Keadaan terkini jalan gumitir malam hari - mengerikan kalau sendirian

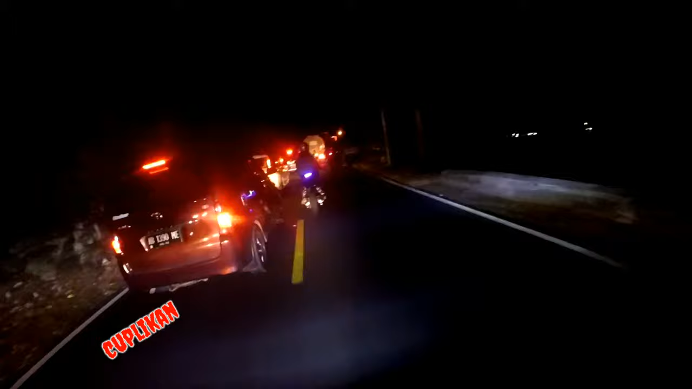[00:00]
Waduh, hati-hati pak, lak numpak pak,
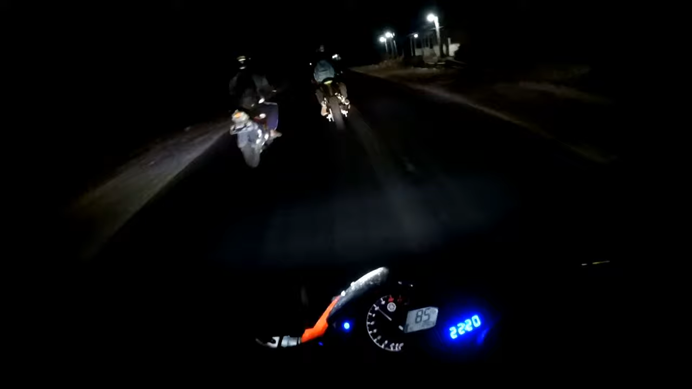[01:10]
Kita mulai reading kan, jadi ini dia pintu masuknya, gemitir Selamat jalan, terima kasih, kita dari Jember ya
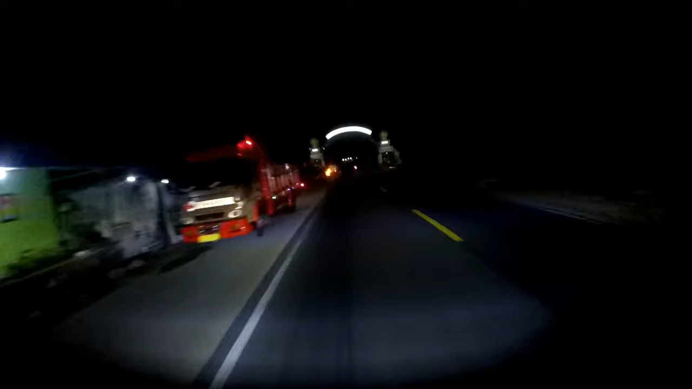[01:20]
Ini dia teman, pintu masuknya
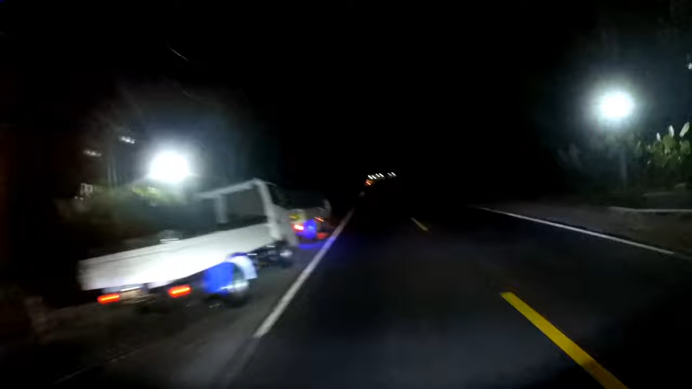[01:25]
Oke, kita gas kan Jadi disini ada makam ya, ini pinggir jalan bro,
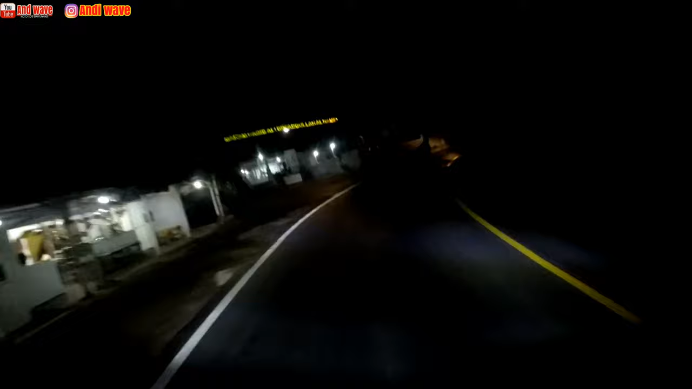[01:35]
makam Makam Habib Ali bin Abdul Raf Ya itulah, ini juga makam ini Wow, mengenai ngagul kan
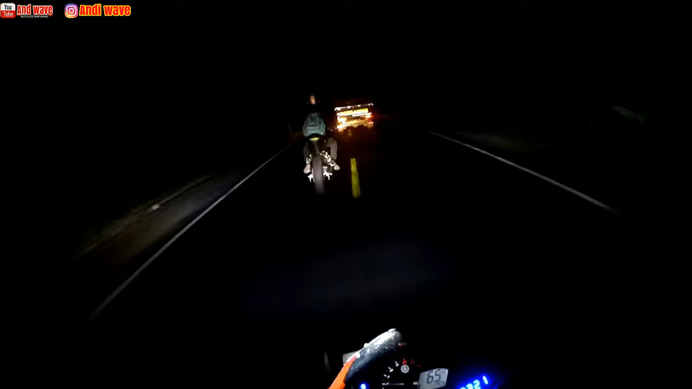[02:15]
Hari lo kam Untuknya nggak hujan Kalau disini banyak misterinya teman Disini tuh nggak pernah sepi Tidak pernah sepi Kalau untuk jalur Indonesia, ini jalur utama Orang-orang mau ke Banyuwangi Macet adalah
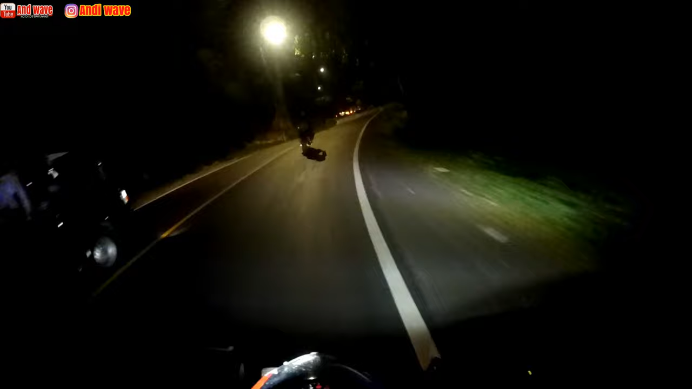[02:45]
Pemandangan yang spesial Seperti biasa, kita diterpah oleh kemacetan Oke
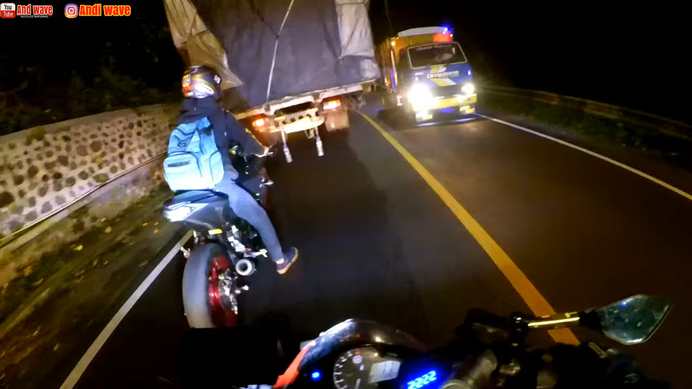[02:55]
Ini mobil besar-besar gini Ini loh,
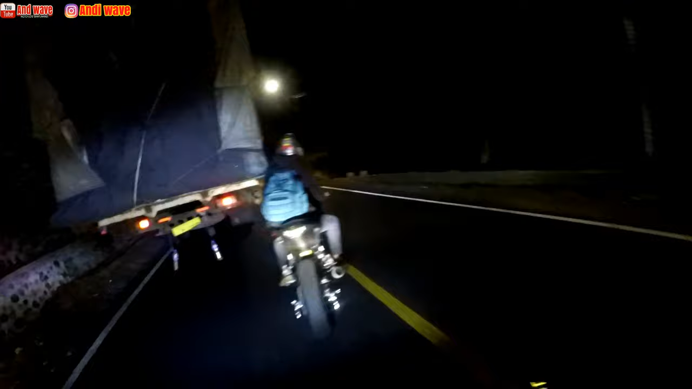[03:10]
yang buat pelan ini Mobil-mobil besar seperti ini Ini mobilnya udah tua Ngangkutnya banyak Jalannya udah halus sih Saya terakhir kesini kapan ya malam-malam Sudah lama Mungkin 1 tahunan yang lalu ketika itu Ke Bromo
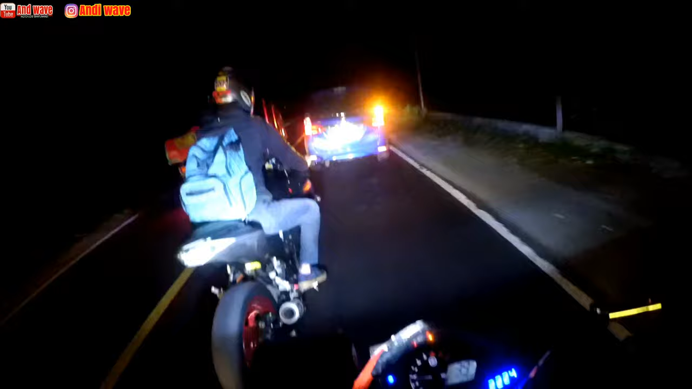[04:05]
Nah ini udah habis ini Untuk lampunya Kita terlalu gelap ini Tapi disini ada ibu-ibu ya Ada orang-orang yang kayak Apa ya Pemandu Sora
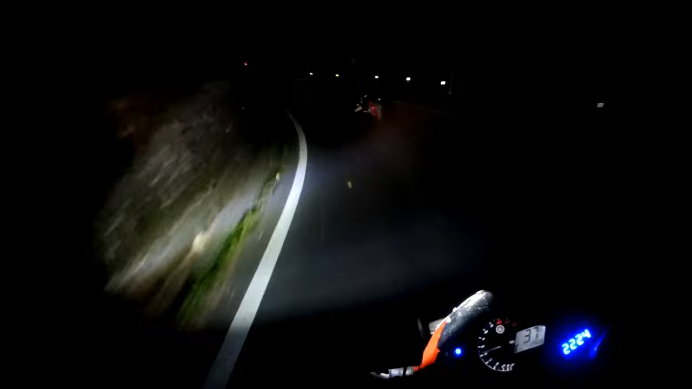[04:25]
Pemandu jalan Jadi dia tuh Bahas center gitu loh
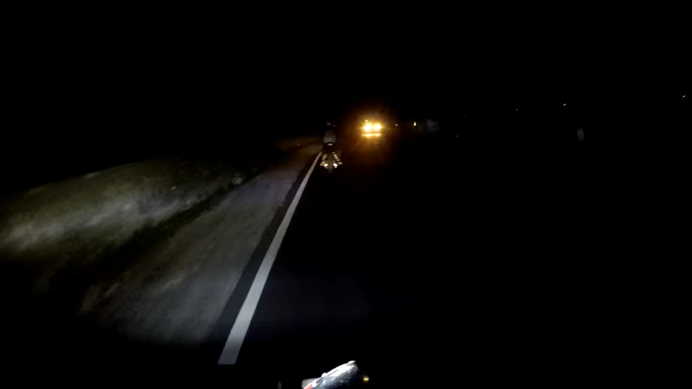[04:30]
Padahal ada Ini Dia bahas center Nyalain ketika ada Mobil motor Supaya biar Untuk tanda Macet lagi Selur biasa
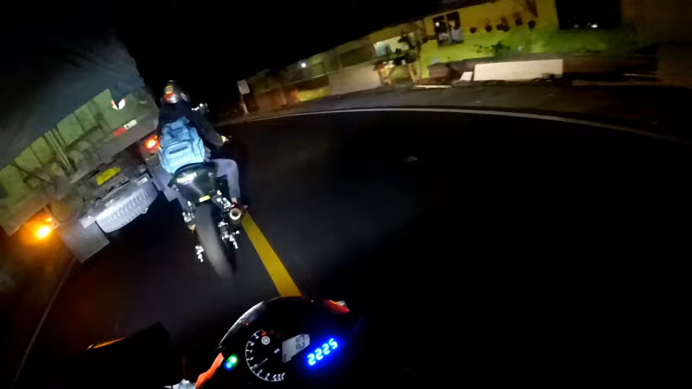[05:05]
Padahal udah malam loh Setengah sebelas Masih banyak orang lewat sini Ini batu yang Yang menghapit tebing kanan-kiri ini Coba search di youtube Cari tahu misterinya Banyak misteri disini bro Tapi saya kan bukan Itu youtube misteri Jadi gak aku review ya Waduh Waduh Ada apa
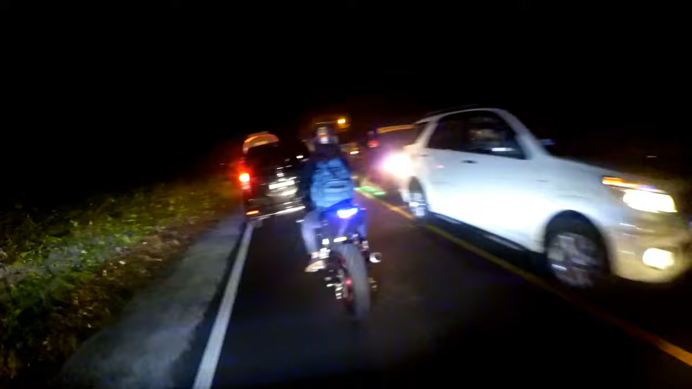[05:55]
Kan macet Kasian orang-orang ini bro
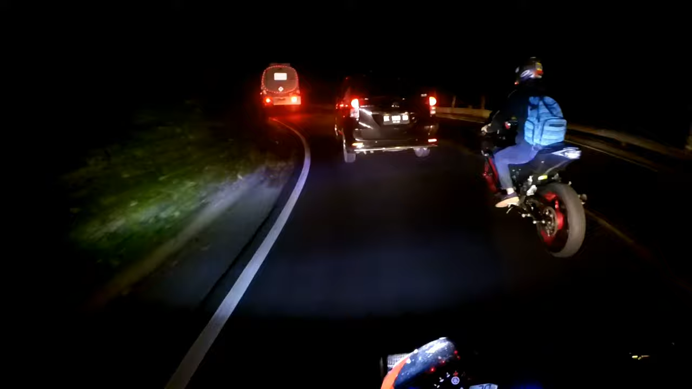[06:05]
Jadi untuk Arah ini ya Jalur gemitir itu Jalur cepat Tapi sering-sering Terjadi seperti itu tadi
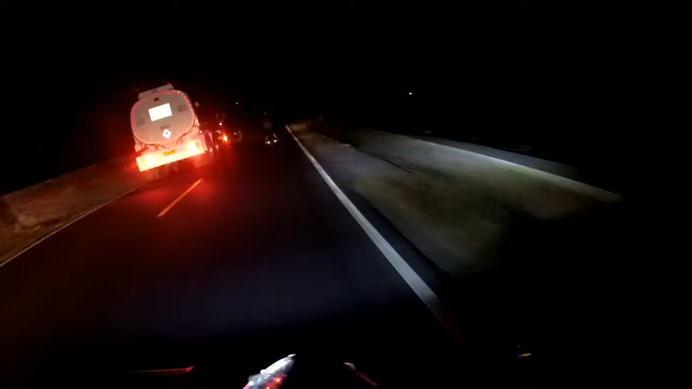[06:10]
Kita Loh Gak kelihatan Loh Nah ini Banyak ibu-ibu yang Gini loh Bawa Senter
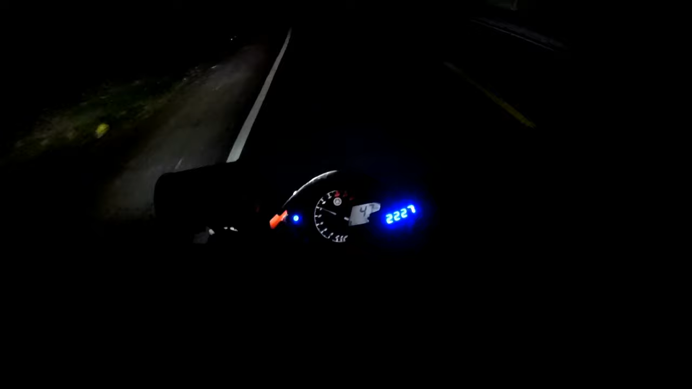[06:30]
Wah Motor saya Tiba-tiba macet Tapi bisa nyala lagi Ini Banyak sekali Orang-orang Bapak-bapak Ibu-ibu Bawa Senter Untuk Nyalain Nyalain Untuk tanda Orang lewat
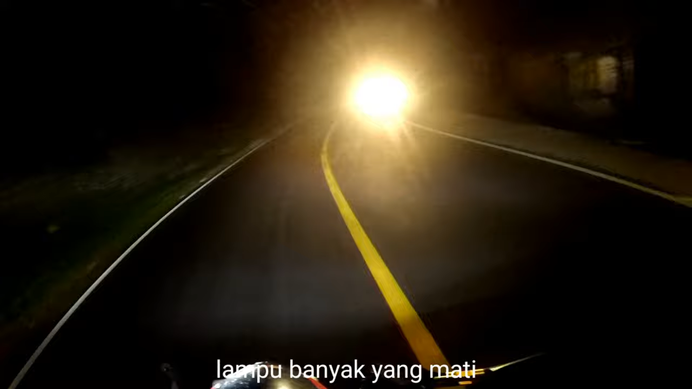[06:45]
Ini Cahaya Udah Tadi Disana Ada yang mati Eh
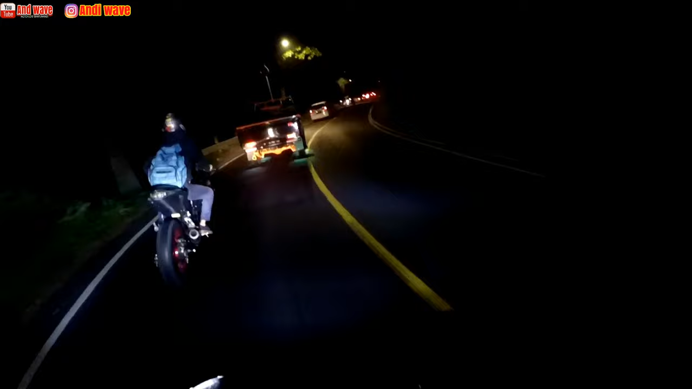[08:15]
Dan Ada Kemancetan lagi Kawan Jadi Oh Wow Hujan Wow Licin Geng Wow Hujan
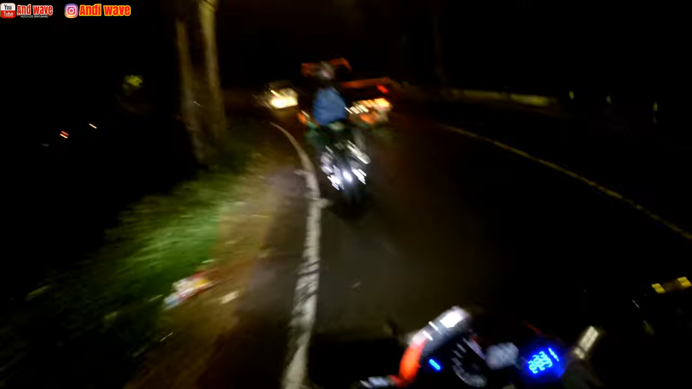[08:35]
Asphaltnya Itu Ini Licin Ini Asphaltnya Ini berhenti Kan Ini apa Nih Eh Ini apa Kok macet